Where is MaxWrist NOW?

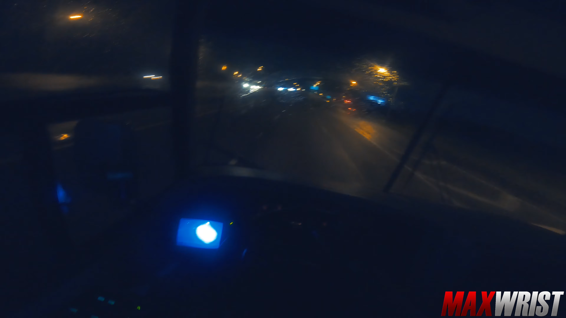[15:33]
Got a bogey coming on the right here. I've never really driven an RV, so here I am driving it from Florida to South Dakota in the next few days. So you guys can stick around with me, and this is the hurricane at the outer rings of it. So thankfully I should be able to get out of here before things start really getting bad. Ooh, hydroplane.
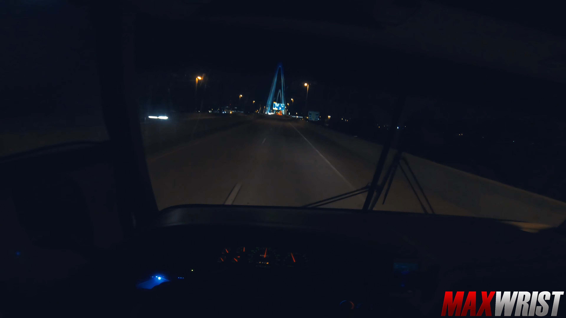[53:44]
Damn, son, hauling ass, boy. St. Louis. You can find me in St. Louis.
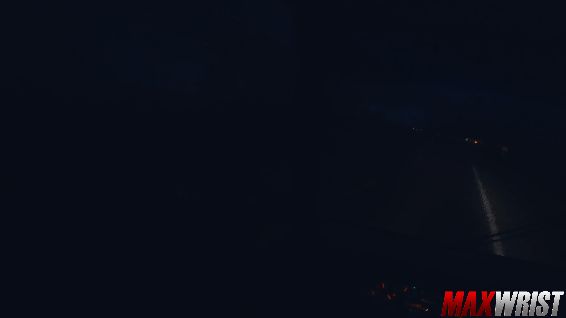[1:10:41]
Oh boy, my windshield wipers don't work, so here goes nothing. 5 hours. Oh, don't get struck by, I need to wear my shoes. Oh, I fear my life. I'm gonna die, I'm listening to music. Oh!